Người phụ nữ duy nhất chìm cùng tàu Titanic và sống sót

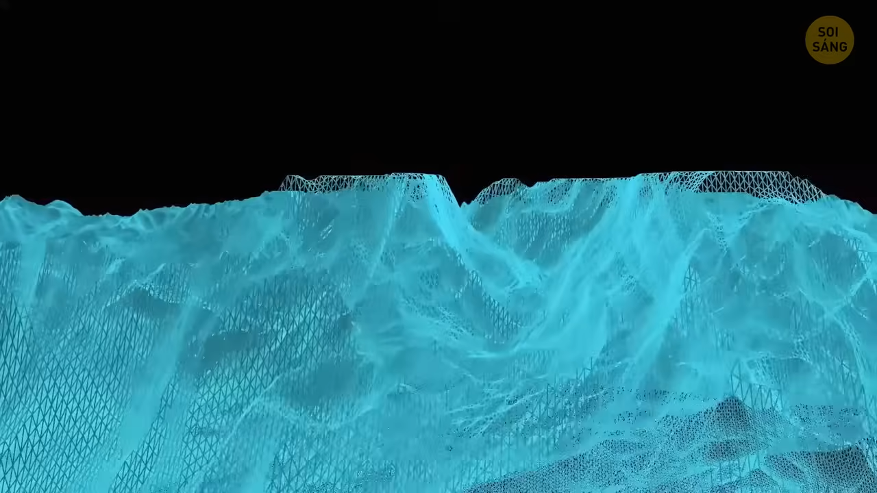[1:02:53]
cùng với 9 con tàu Về cơ bản chúng ta có được chế độ xem 3D của toàn bộ sát tàu giống như đi sâu xuống